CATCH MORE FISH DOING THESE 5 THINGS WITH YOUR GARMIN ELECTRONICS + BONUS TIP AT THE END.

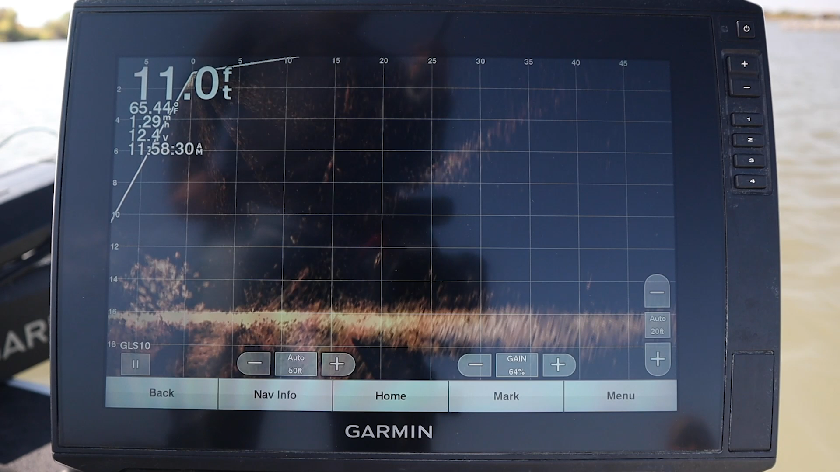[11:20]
On screen: depth 11.0 ft, water 65.44°F
The possibilities are endless.
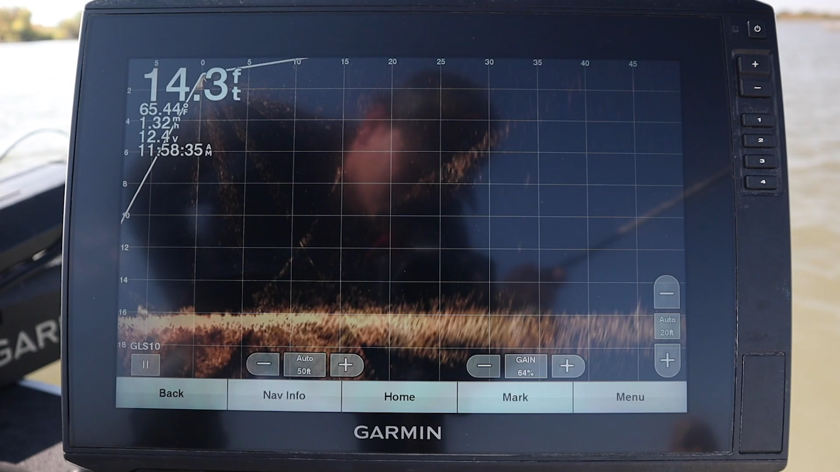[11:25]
On screen: depth 14.3 ft
You know, if you guys have called in and talked to us, or if you haven't, if you're new, you'll hear us talk about LiveScope all the time and describe it as a flashlight. It is something that you can look under, you can look around, and you can see things that you can't normally see being on top of the water.
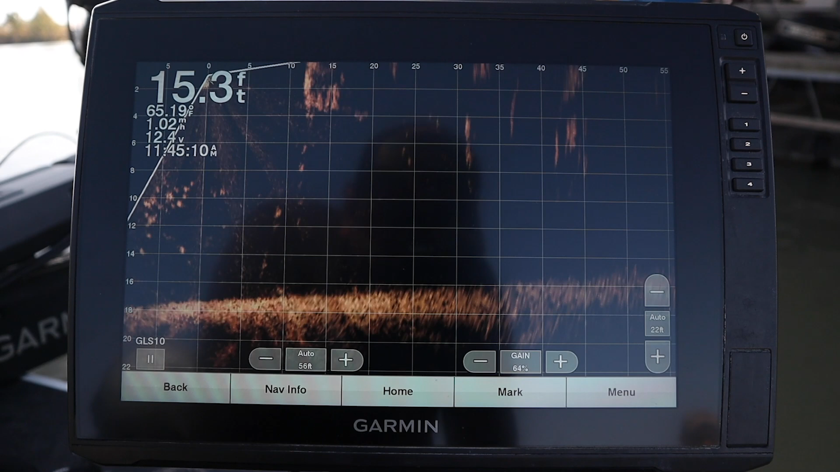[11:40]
On screen: depth 15.3 ft
It's an investigative tool, a hundred percent. Again, in a bass context, it's an investigative tool. You can see how much time you're going to spend.
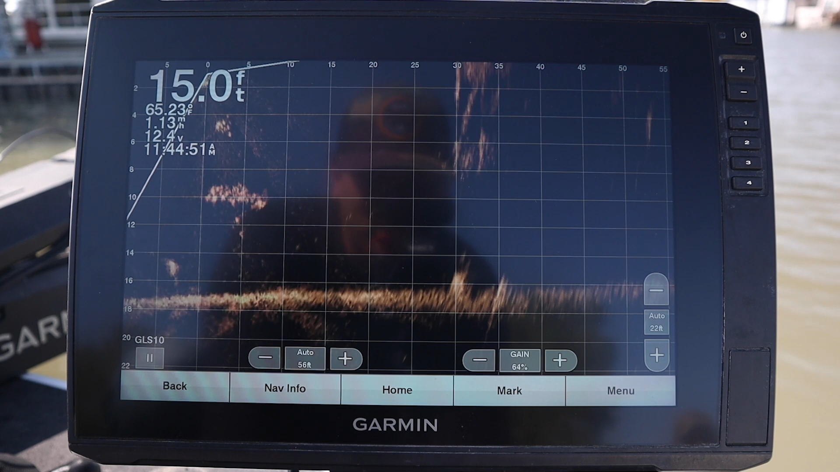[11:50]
On screen: water 65.23°F
You know, if you're in the summertime and you're flipping docks and things like that, you can check around docks. You can cruise down a line of docks and hold the LiveScope off to the side, just kind of, you know,
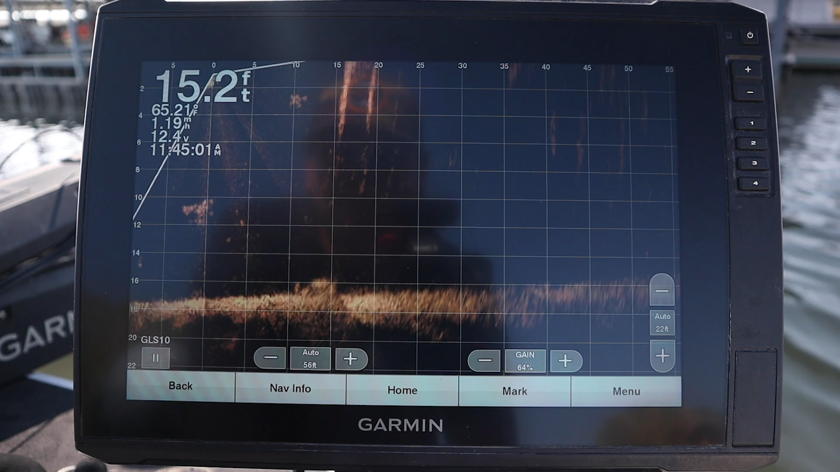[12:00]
On screen: depth 15.2 ft
idle by, kick your LiveScope over at a 90 degree angle, and you can scan as you go.
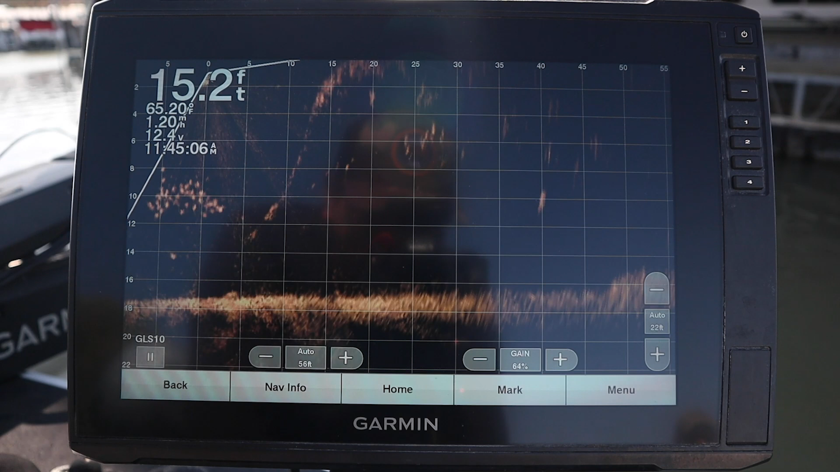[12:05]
On screen: depth 15.2 ft, water 65.20°F
Just go really, really slow. The slower you go, the better return you're going to get on LiveScope. All right, guys, so there's tip number four.
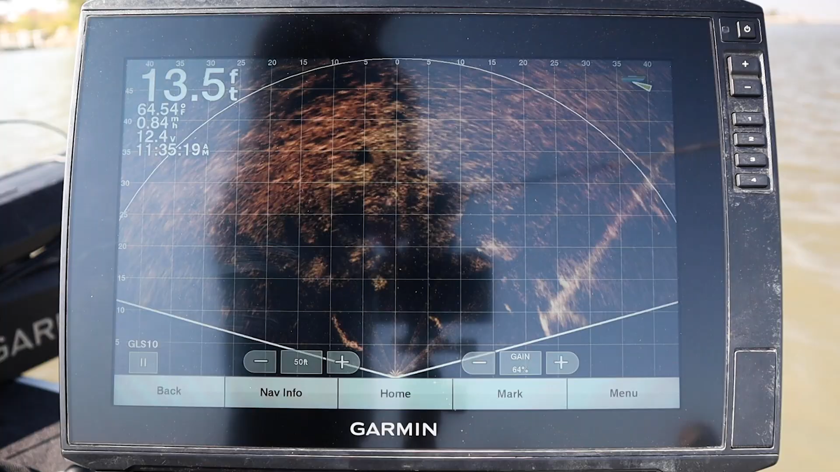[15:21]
On screen: depth 13.5 ft
You can use your perspective mode.
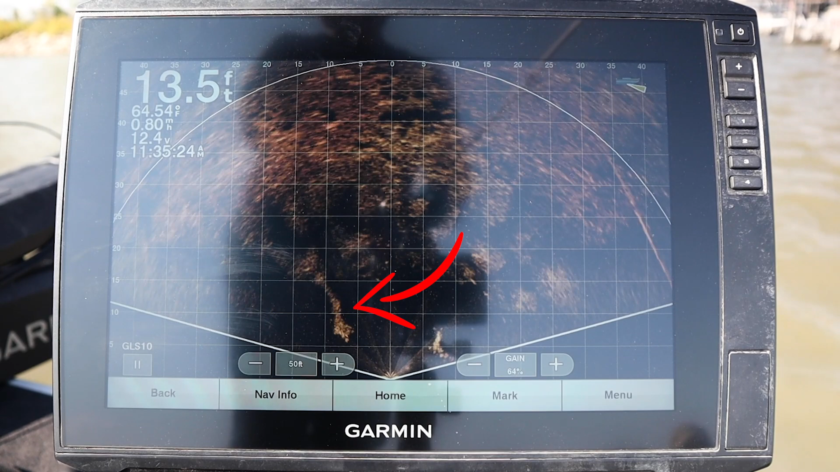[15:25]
On screen: depth 13.5 ft, water 64.54°F
Again, we've talked about this about 15 feet or so of water and you can run through there and find those bait balls with
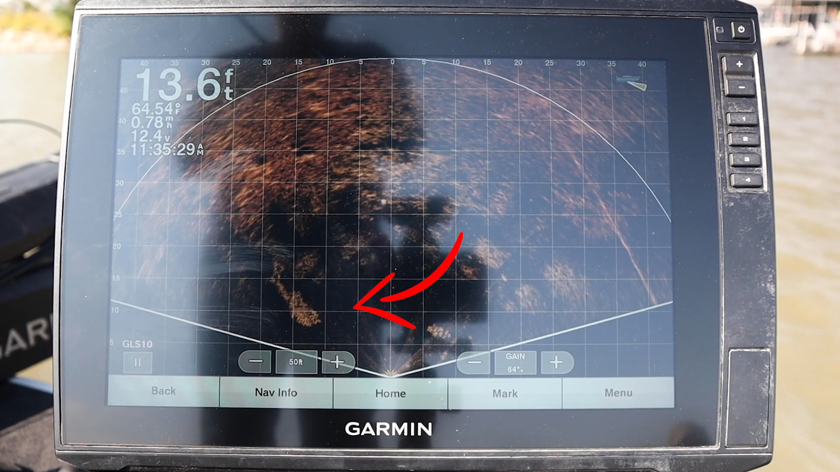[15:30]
On screen: depth 13.6 ft
that wide spotlight view of the perspective mode instead of that narrow 20 degree flashlight beam of the standard LiveScope. All right guys, thanks for hanging in there. I hope you followed all the way through tip six on the five tips with six.